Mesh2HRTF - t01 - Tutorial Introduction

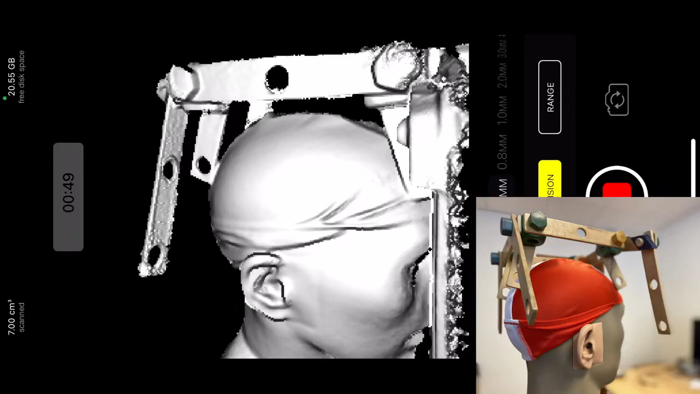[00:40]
For the best result, it helps to organize hair and perhaps provide some extra tracking references, but most of the time it's not necessary.
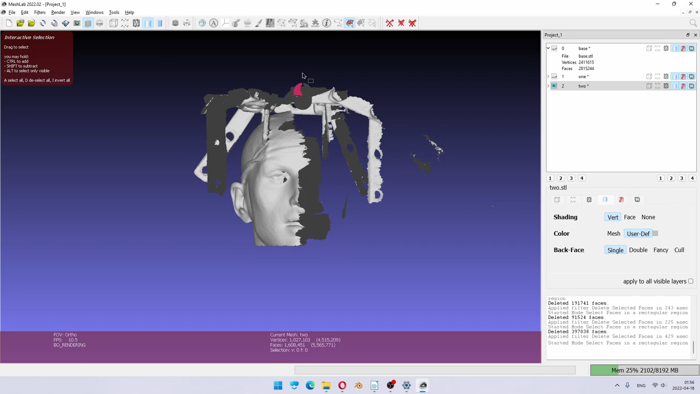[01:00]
After the scanning, which takes less than an hour, comes the initial cleanup and merging of scanned data into a complete head.
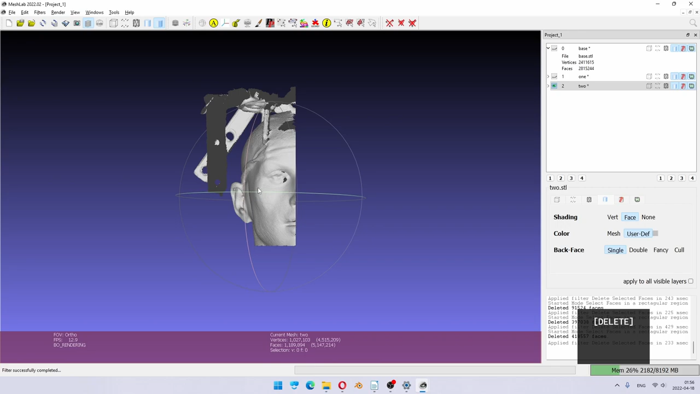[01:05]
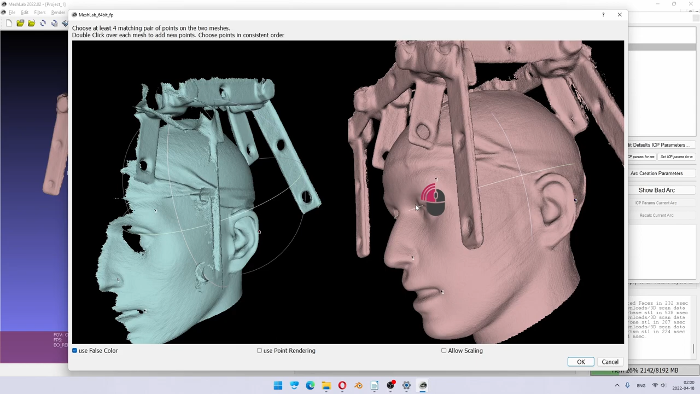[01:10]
Using professional 3D scanners, there may be no need to merge anything at all, and both the scanning and cleanup gets even more simple.